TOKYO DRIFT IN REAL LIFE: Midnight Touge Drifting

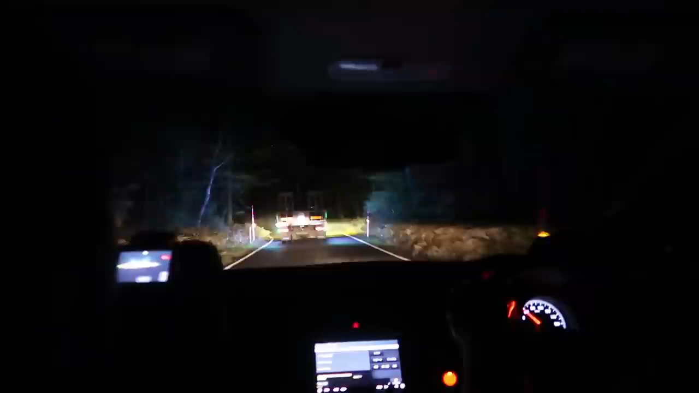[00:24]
This is the most hot point ever. Oh my god! Somebody has to film this for me though. Is somebody getting this? Yeah, I got it. Okay. They are legitimately trailering drift cars to the Touge.
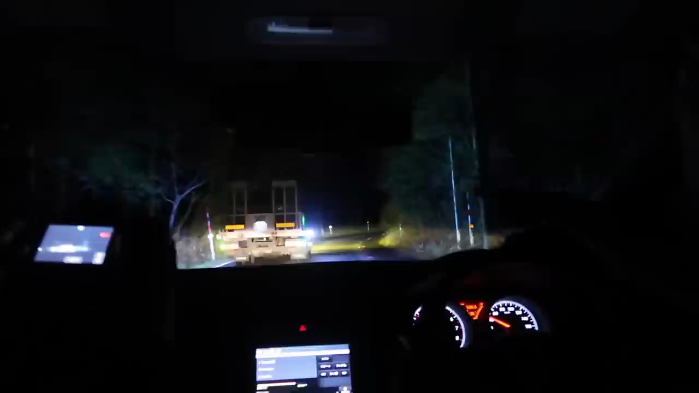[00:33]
That's a cage drift car. Woo! Yeah, we're going to Mexico and Japan or something.
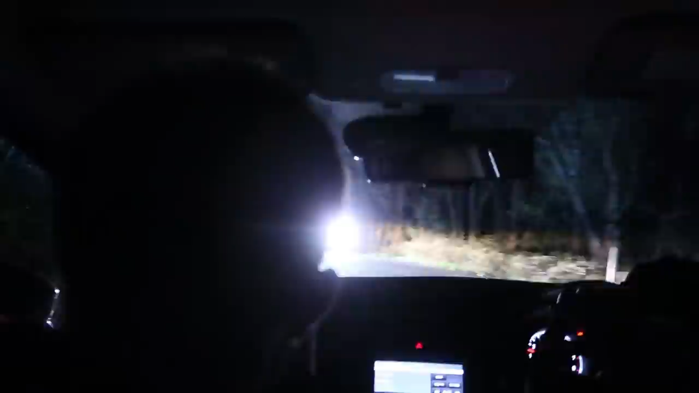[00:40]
Aaron, how long have we been driving up this mountain? A while. Like 20, 30 minutes of just 15, 20. Of no other cars. Except the truck with the drift car on it. The location that we got, there wasn't anything there, so now we're trying to follow the trailer with the drift car to hopefully find some street Touge.